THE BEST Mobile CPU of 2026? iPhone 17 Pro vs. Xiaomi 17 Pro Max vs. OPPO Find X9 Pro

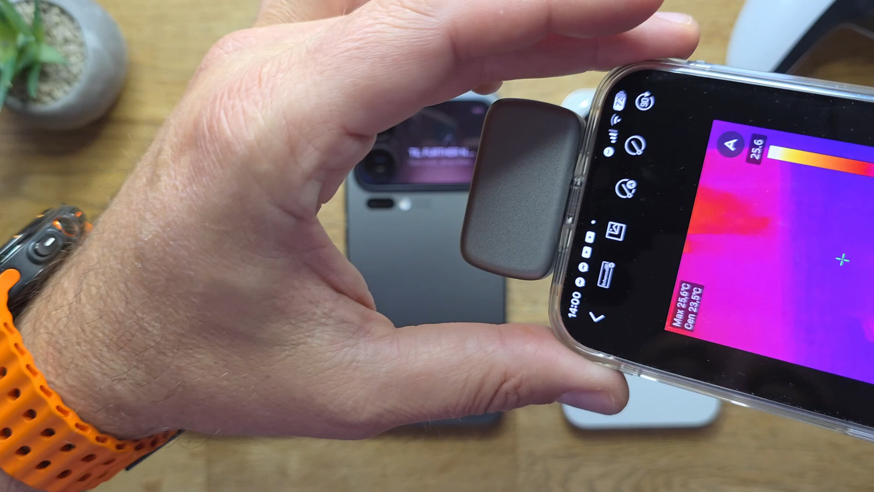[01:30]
You can see absolutely stone cold. Everything really is like that. And now it's time for some action. All phones connected to Wi-Fi.
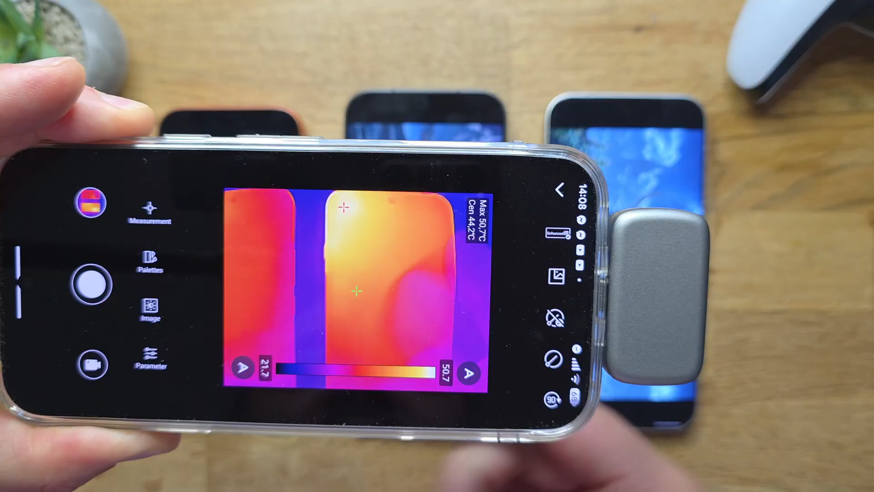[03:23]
On screen: max 50.7°C
What about the Xiaomi? All right, it is around 50 Celsius, kind of the same.
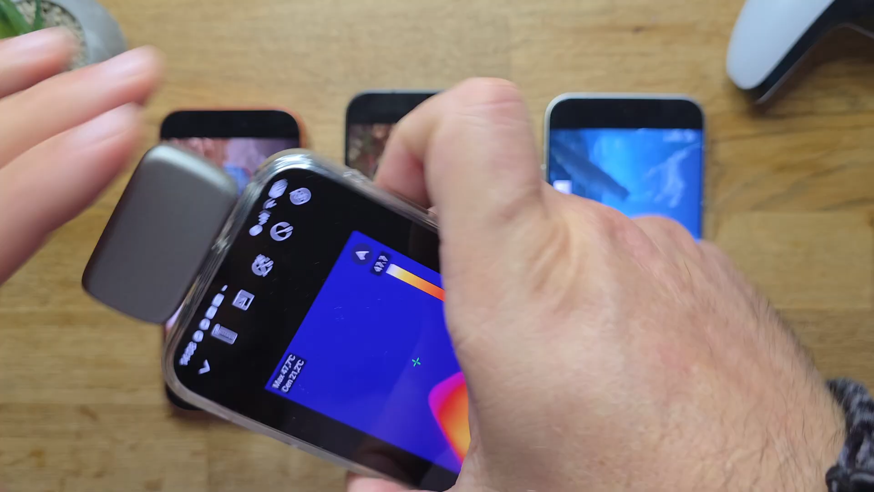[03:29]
What about the iPhone, guys? The iPhone, a bit lower, 48.
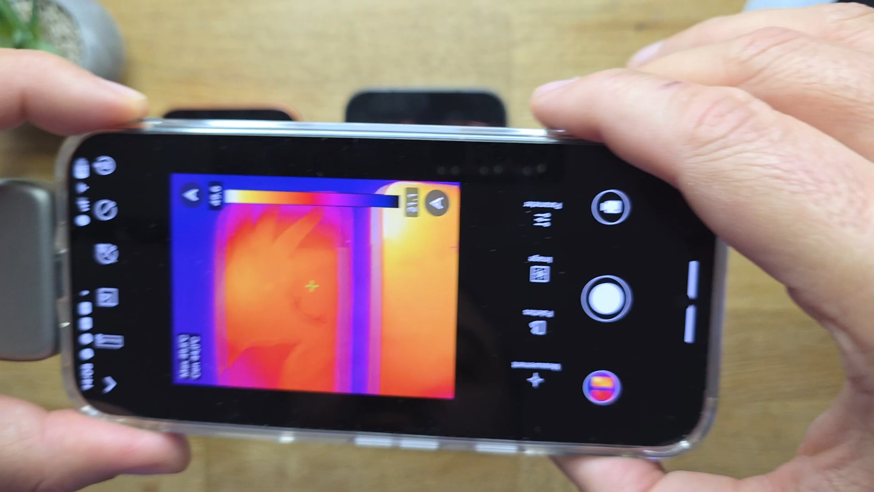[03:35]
But you can see, definitely, all phones are having some party time in achieving this.
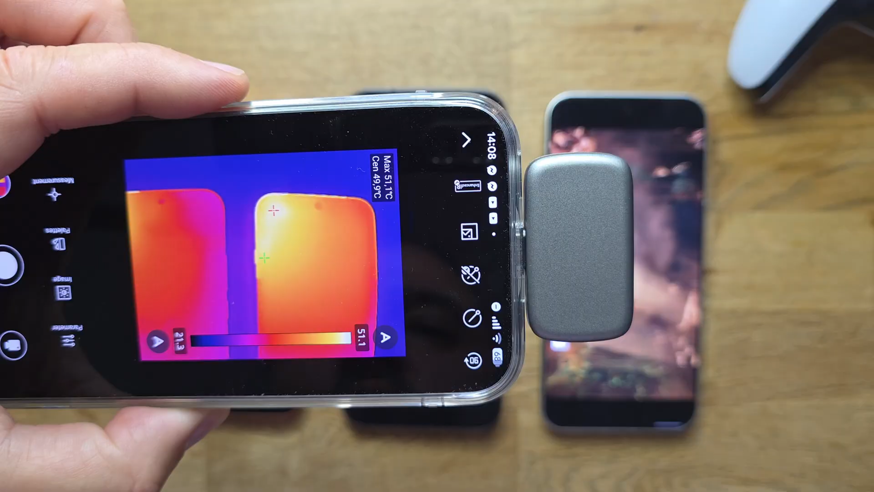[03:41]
On screen: max 51.1°C
Oh, 51.1 for the Oppo already. So, the Oppo definitely running hotter compared to the Xiaomi.
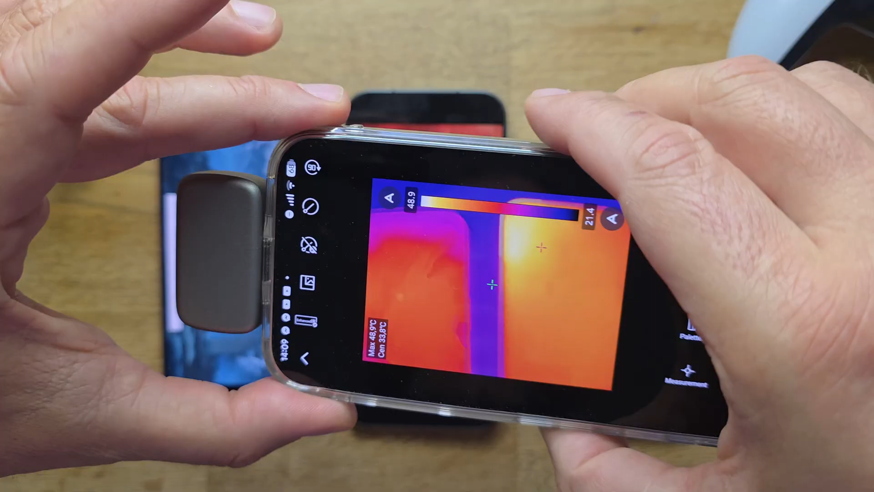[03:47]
On screen: max 48.9°C
And, by the way, I'm not using any kind of performance mode. So, yeah, maybe the Xiaomi is already throttling a bit.
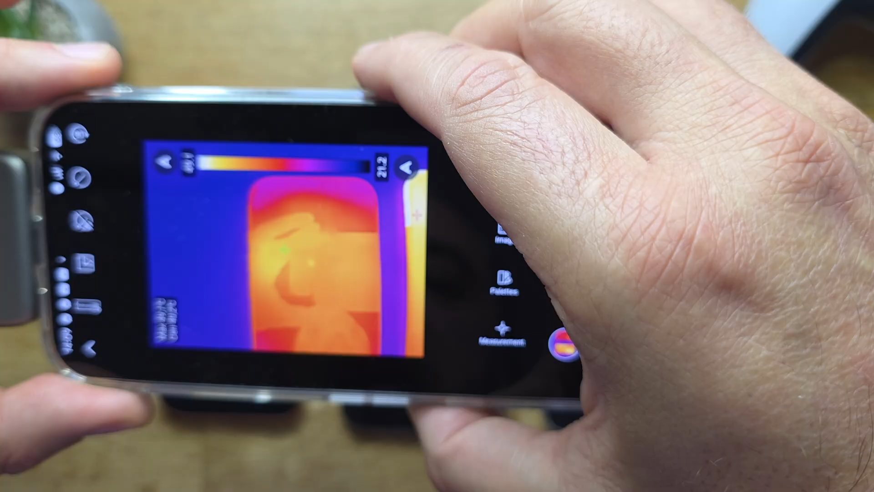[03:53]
The iPhone is now running with the exact same temp as the Xiaomi.
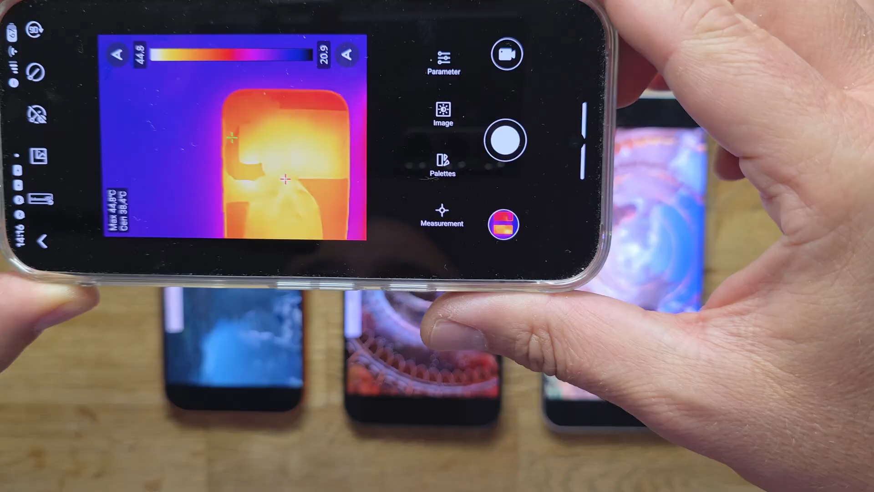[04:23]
On screen: max 44.8°C
Now, let's try to see what our thermal camera will show. 45 indeed for the iPhone. This is the hottest area here.
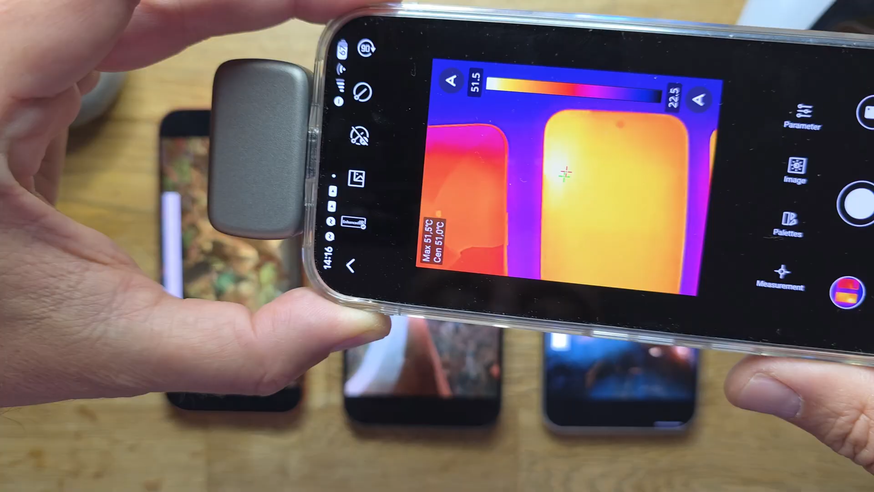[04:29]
When I move around to the Xiaomi, 51.4, guys. What happens with the Oppo, guys? The hottest area is 50. Okay, 50.4.
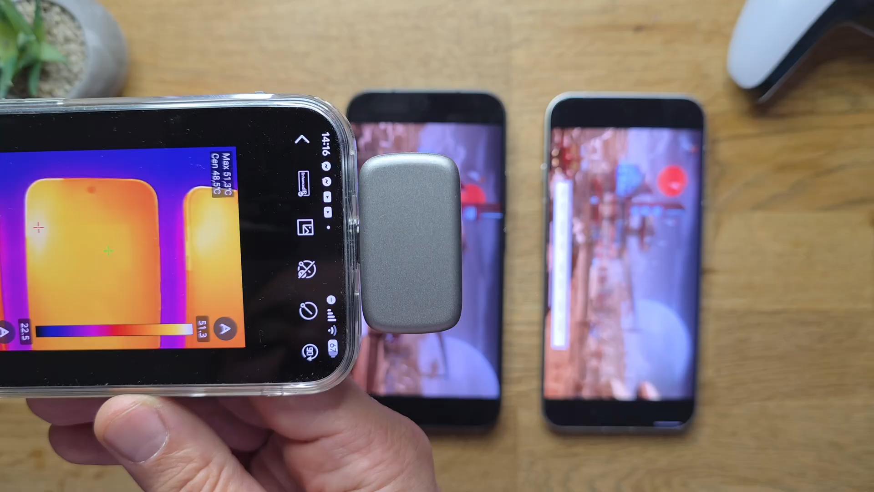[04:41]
On screen: max 51.3°C
So, it seems that the Xiaomi right now, yep, is taking the lid with the best and the hottest fan of temperature. One more time. Oppo Find X9 Pro, 51.4. The Xiaomi 17 Pro Max, okay, 52.
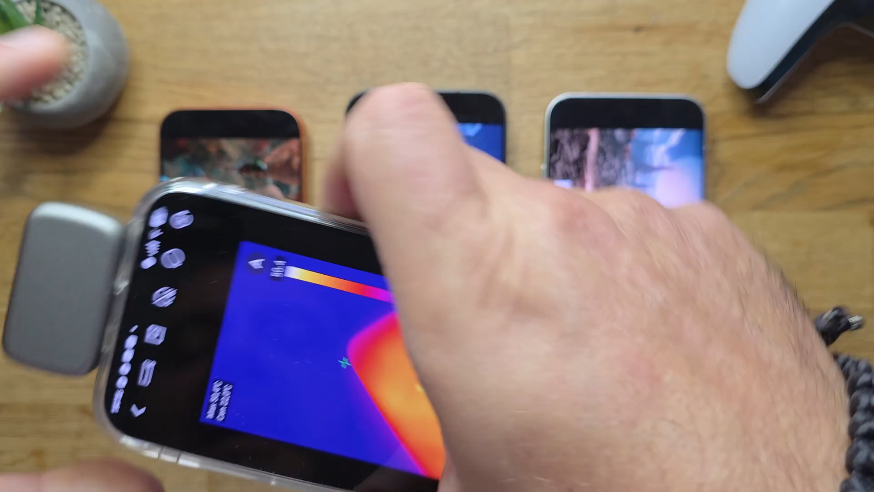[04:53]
And the iPhone is trying to survive with, oh my god. Let's try to move it like this.
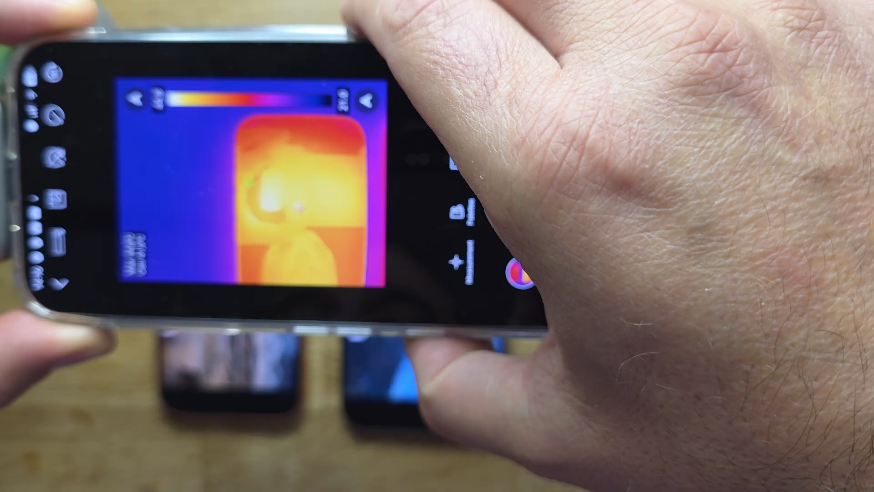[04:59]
Yeah, just trying to survive with 44.8.